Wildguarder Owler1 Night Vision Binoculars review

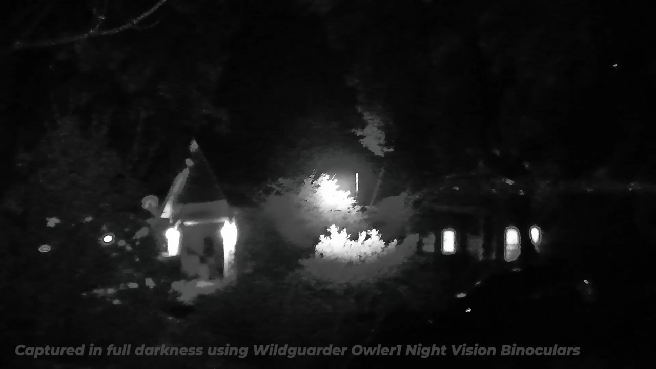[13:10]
When you activate the night vision mode, it turns on the infrared illuminator, which is astonishingly powerful.
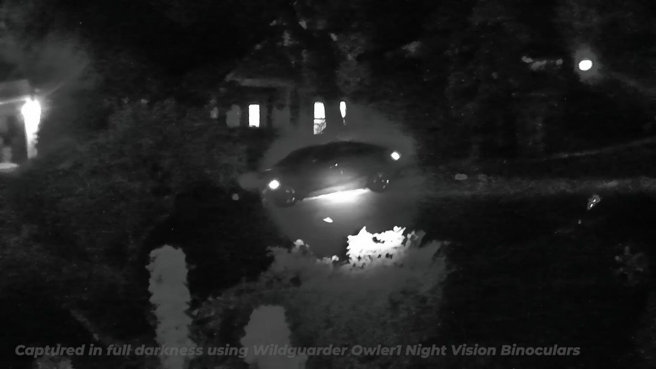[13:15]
It's completely dark on my street, but I can easily see inside my neighbor's car.
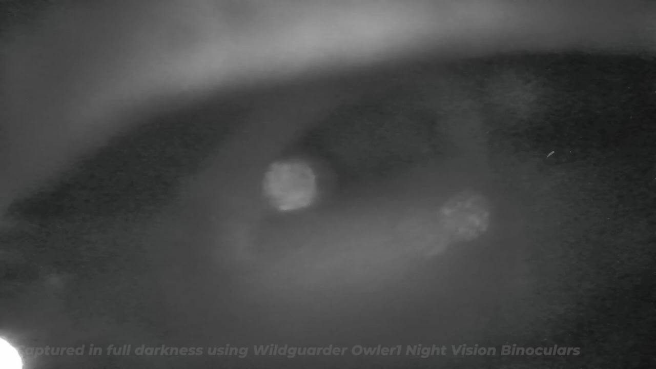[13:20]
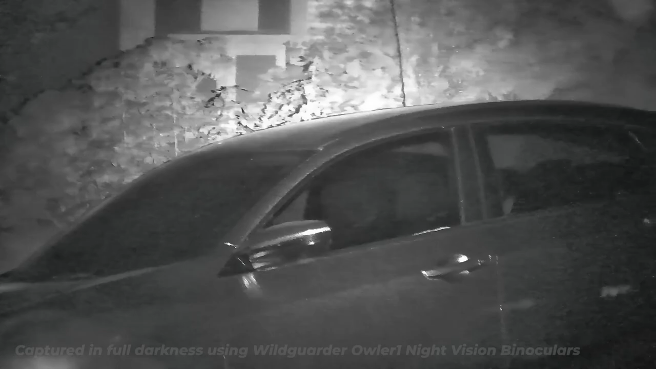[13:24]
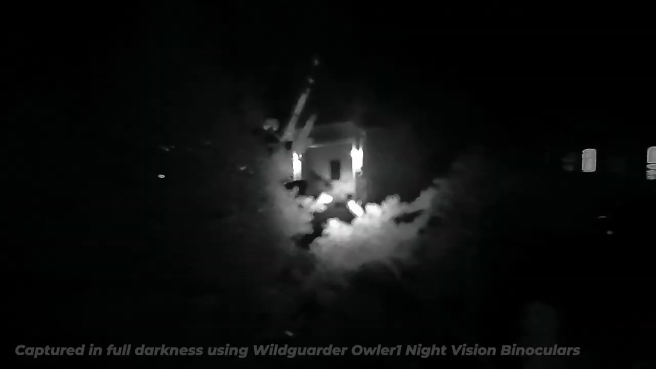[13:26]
I can also clearly see what's inside his unlit garage he left open.
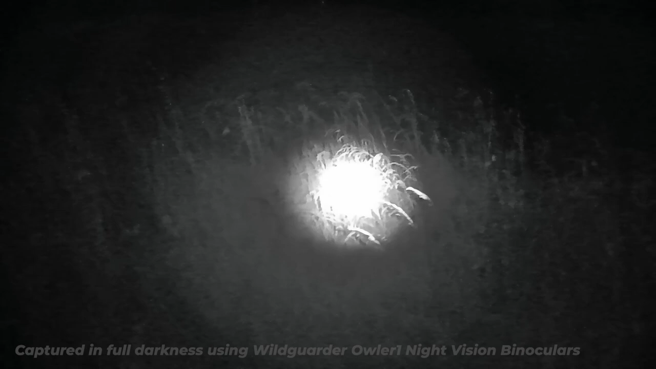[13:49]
The infrared light can be adjusted to be wider or more focused, but even at its widest setting,
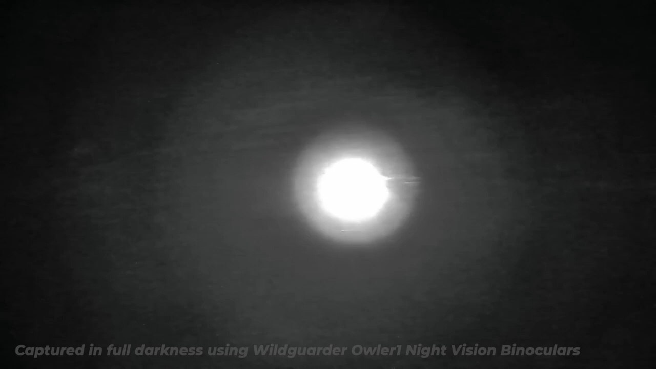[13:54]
it creates a hot spot that actually makes it a little difficult to scan for your subject.
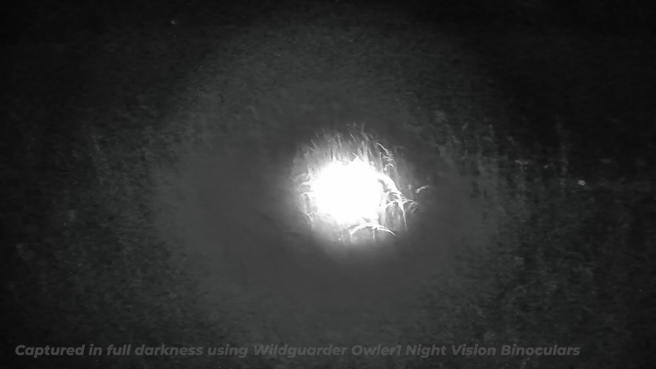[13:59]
When the viewing lens is magnified, the light beam creates a more even illumination.
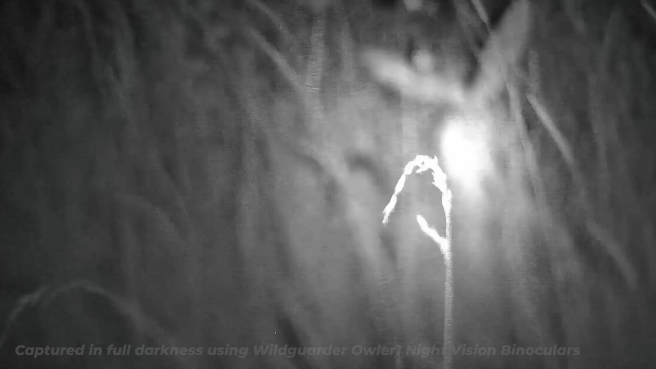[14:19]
Ah, there's the bunny I was looking for. This would be utterly impossible to see with the naked eye.
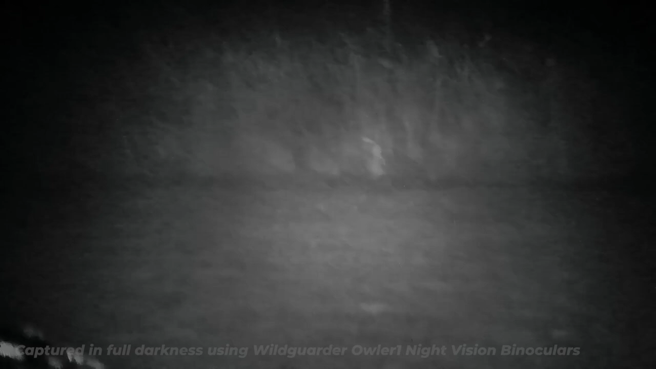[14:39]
I'm impressed by how well I can see even a small animal at considerable distance in complete darkness.
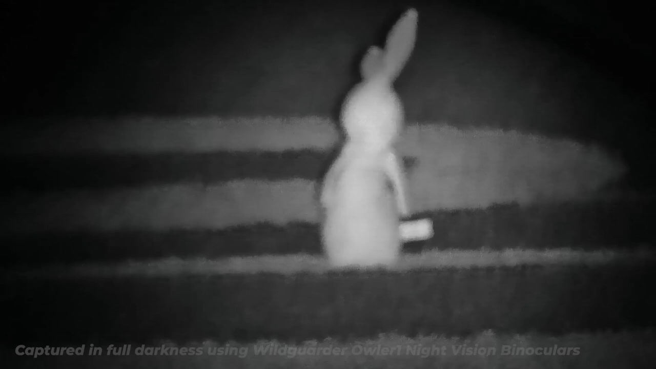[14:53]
Here's a 12-inch bunny at 10 yards.
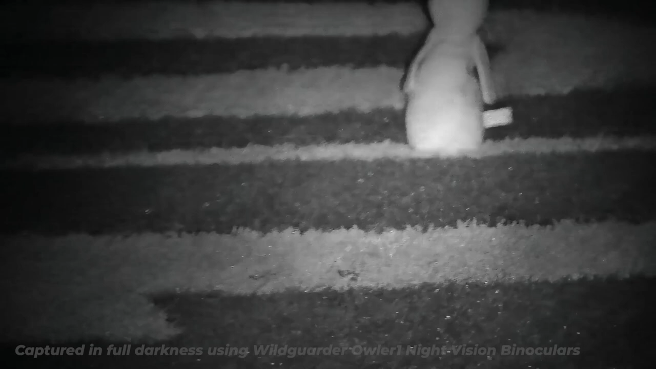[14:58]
Here he is at 20 yards.
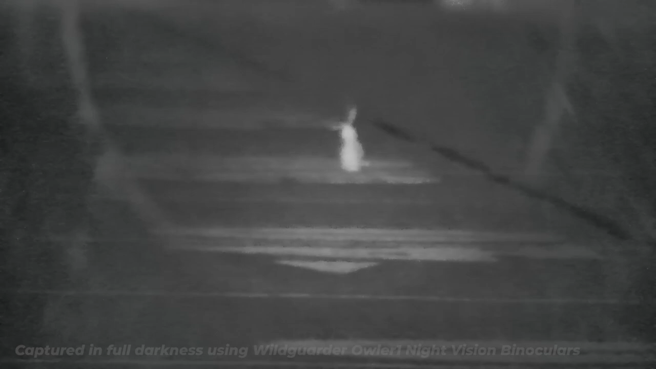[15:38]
At 100 yards, you can still see him lying on the ground there next to my bike.
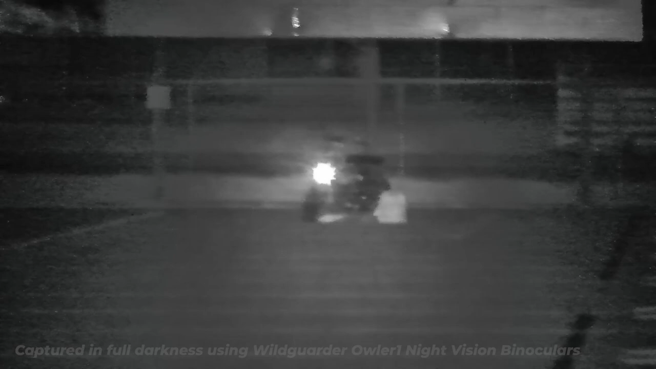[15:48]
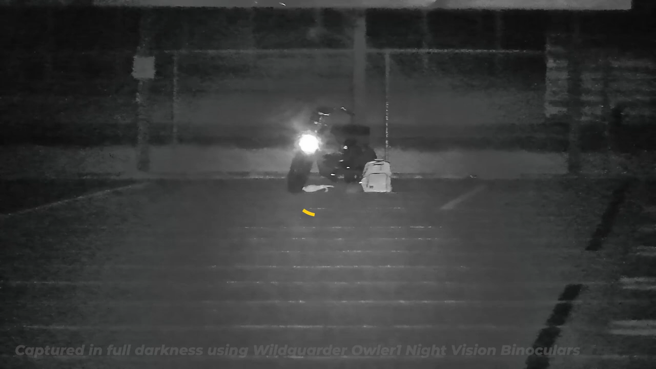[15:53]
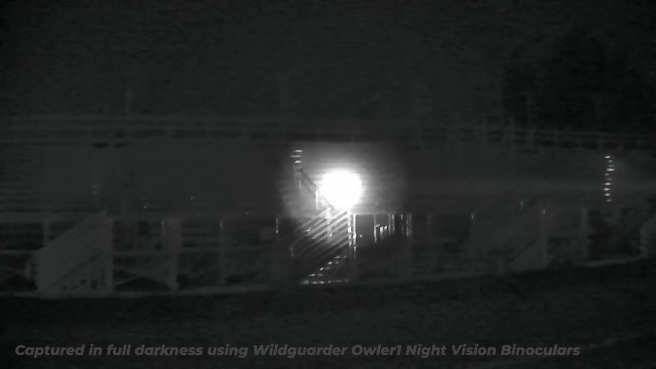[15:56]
Turning my gaze over to the bleachers, I'm again impressed by how well I can see in the dark.
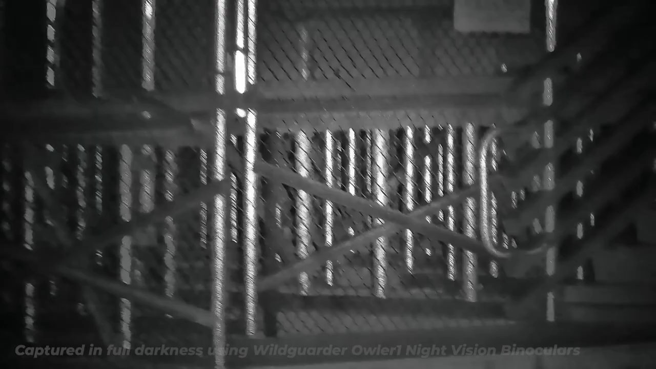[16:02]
I would even be able to see if someone was lurking under there, but with that invisible infrared light, they would not even know I was lighting them up.
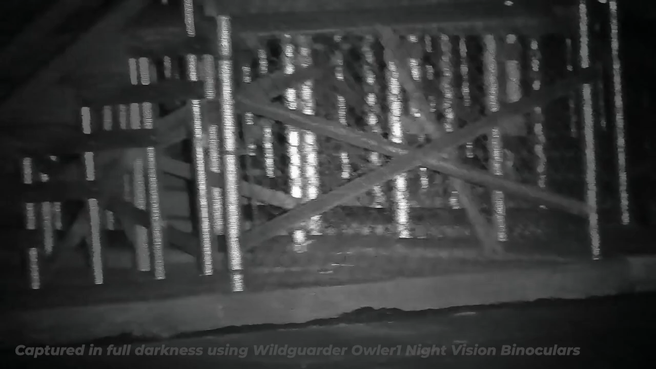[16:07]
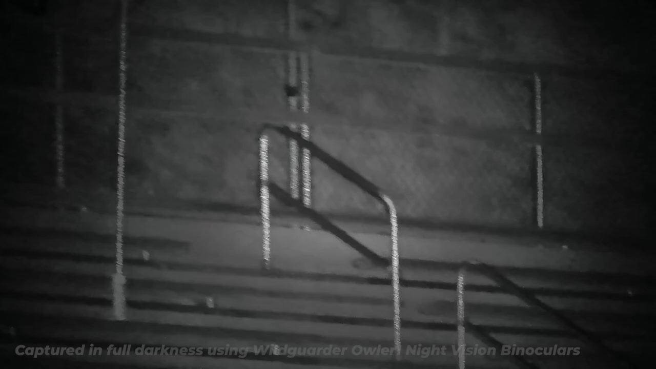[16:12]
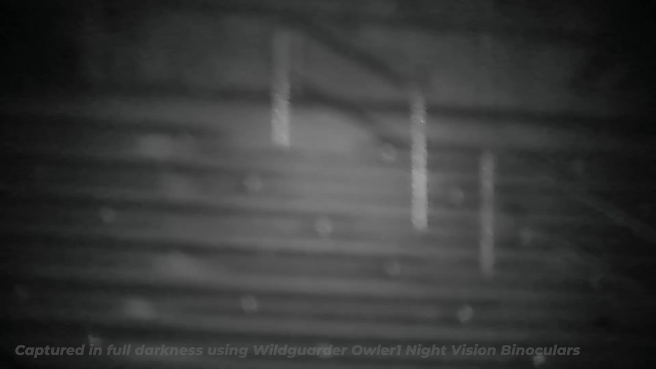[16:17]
Across the park, I can easily see people playing on a lit volleyball court.
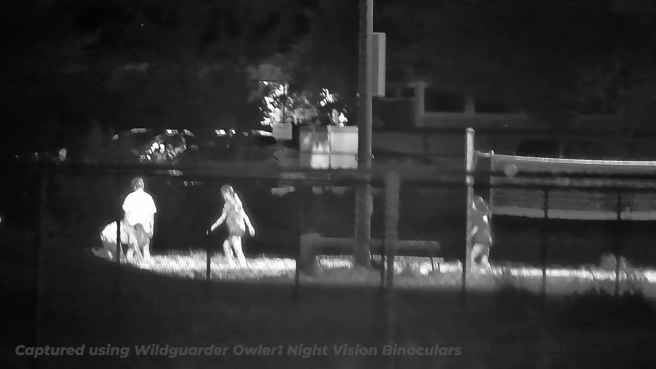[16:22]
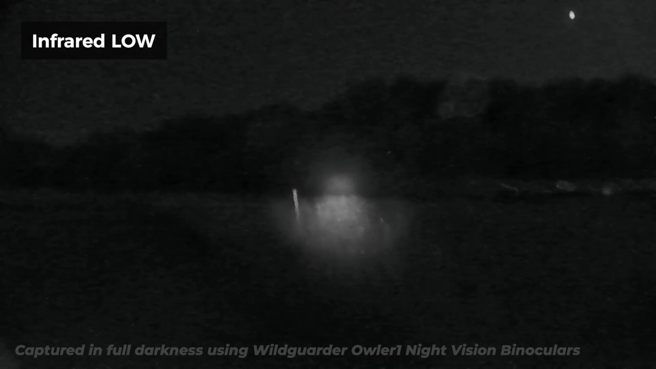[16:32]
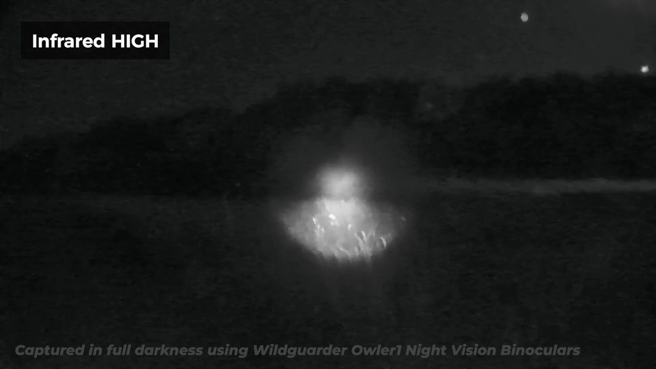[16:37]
As I moved through the park, I heard and easily found these people sitting in the dark about 100 yards out.